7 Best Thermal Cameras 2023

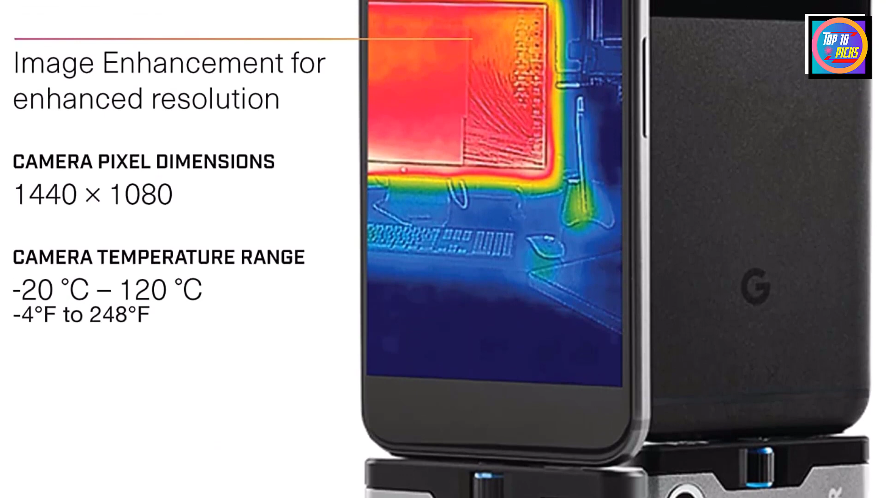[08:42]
or your mobile network so that you can send photos or videos from the thermal camera lightweight
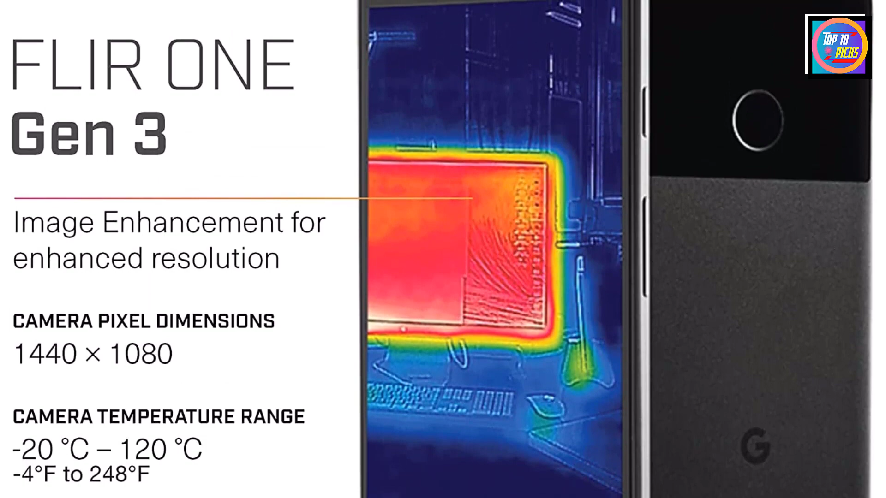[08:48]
accessory that transforms your Android device into a powerful thermal infrared camera.
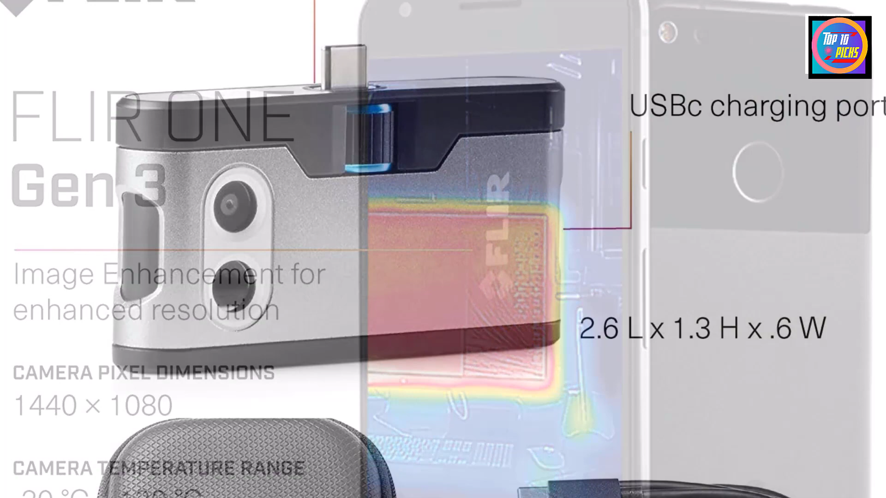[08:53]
Free FLIR 1 mobile app, recently updated, with exclusive content, real-time professional tips and tricks, multiple spot meters, and easy automated reporting to document your findings user registration not required.